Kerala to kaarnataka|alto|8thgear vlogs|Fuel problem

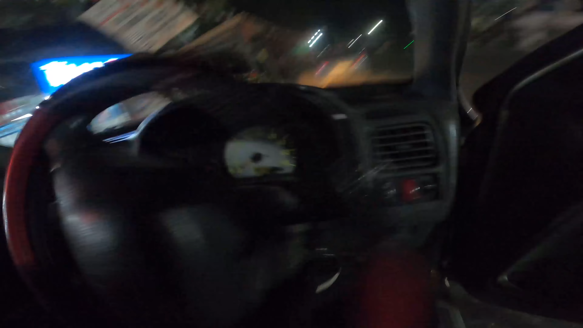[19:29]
ഗൈസ് ആ ചേട്ടൻ വന്നിട്ട് നമ്മുടെ അടുത്ത് മദ്യം വേണമെന്ന് ചോദിച്ചതാണ്.
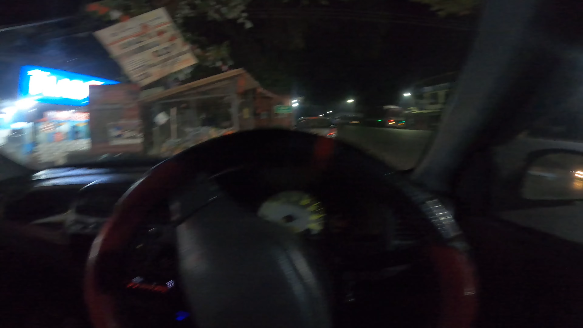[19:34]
മാഹി ആയതുകൊണ്ട് അങ്ങനെ മദ്യം കാര്യങ്ങളൊക്കെ വേണമെന്നുള്ള ചോദ്യമായിരുന്നു. എന്തായാലും പോവാം. ഗൈസ് നമ്മളങ്ങനെ കണ്ണൂരൊക്കെ കഴിഞ്ഞ് നമ്മളിങ്ങനെ പൊയ്ക്കൊണ്ടിരിക്കുകയാണ്, മംഗലാപുരം ടാർഗറ്റ് ചെയ്ത്.
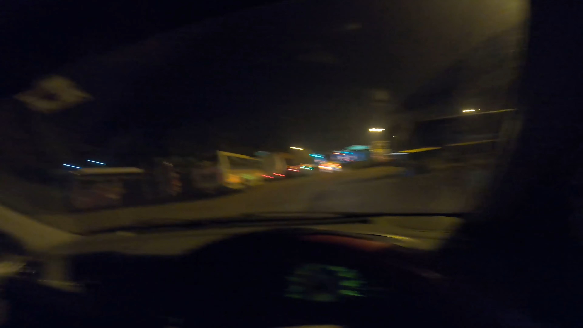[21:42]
അപ്പോൾ നമ്മുടെ ഫാസ്റ്റാഗ് വർക്ക് ചെയ്യുന്നുണ്ടോ എന്ന് നമുക്കിപ്പോൾ ഇതിലൂടെ നോക്കാം. അപ്പോൾ ഇതിലെ പോയാൽ ടോൾ പ്രൈവറ്റ് വണ്ടിക്ക് എത്രയാണെന്നൊന്നും അടിച്ചിട്ടില്ല.
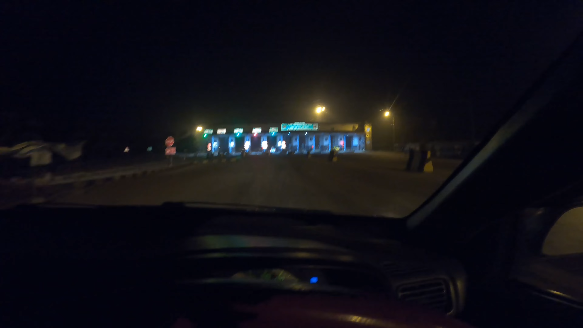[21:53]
അപ്പോൾ ഗൈസ് ആ കാണുന്നതാണ് നമ്മുടെ കർണാടക ബോർഡർ, അവിടെയാണ് നമുക്ക് എൻട്രി അടിക്കേണ്ടത്.
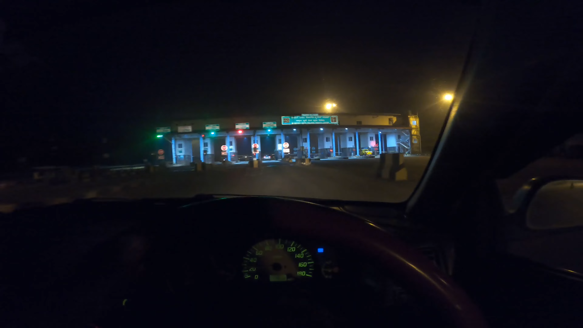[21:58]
നമ്മുടെ ഫാസ്റ്റാഗ് റൂട്ട് ചെയ്യുന്ന വർക്ക് ചെയ്യുന്നുണ്ടോ എന്നുള്ളത് ഇപ്പം അറിയാം ഗൈസ്.
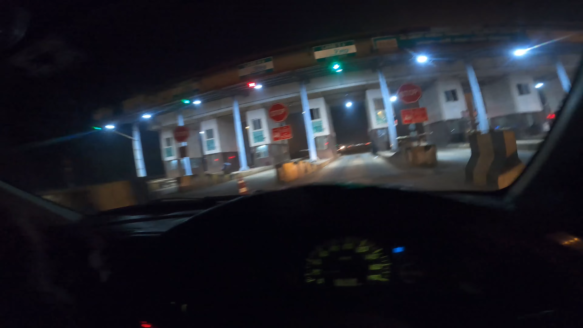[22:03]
ഫാസ്റ്റാഗ് മാത്രമേ ഉള്ളൂ കേട്ടോ അവിടെ. യെസ് നമ്മൾ ഫാസ്റ്റാഗ് അടിച്ചിരിക്കുന്നു ഗൈസ്.
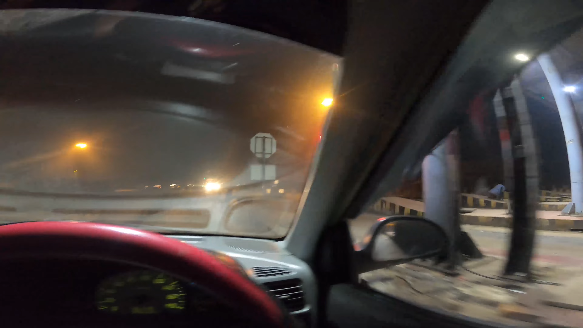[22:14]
45 രൂപയാണ് അവിടെ പിടിച്ചിട്ടുണ്ട്, അവിടെ എഴുതി വെച്ചിട്ടുണ്ടായിരുന്നു 45 രൂപ പിടിച്ചതായിട്ട്.
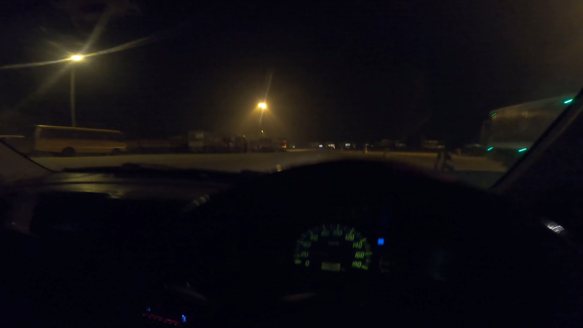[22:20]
ഓക്കെ, അപ്പോൾ ഇനി നമ്മുടെ ഫ്രണ്ടിൻ്റെ റൂമിലേക്കുള്ള ഇതൊന്നും അധിക ദൂരയില്ല. കർണാടക കയറി കഴിഞ്ഞാൽ പിന്നെ അങ്ങോട്ട് 4 വരി റോഡാണ്, വൺ സൈഡ്. ഇനി നമുക്ക് കണ്ണും കൂട്ടി ചേതറങ്ങിയാൽ, കാരണം അമ്മാതിരി റോഡാണ് ആ ഫ്രണ്ടിൽ കാണുന്നത്.